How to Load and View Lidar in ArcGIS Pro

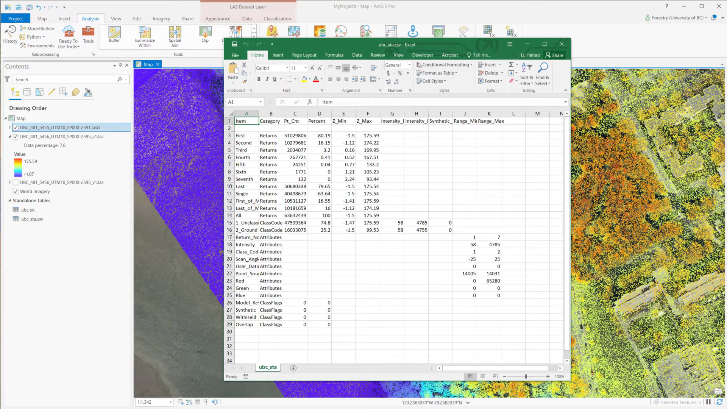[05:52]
It includes all kinds of basic information. For the LiDAR data, we are also interested in point spacing, which influences the data resolution.
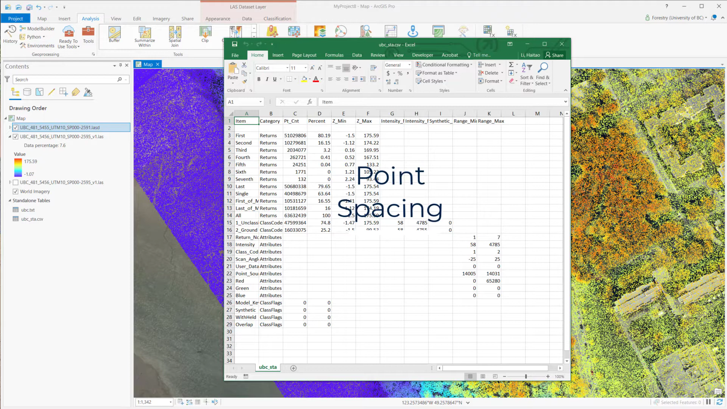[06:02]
To check the point spacing, we need to use the ArcPy command.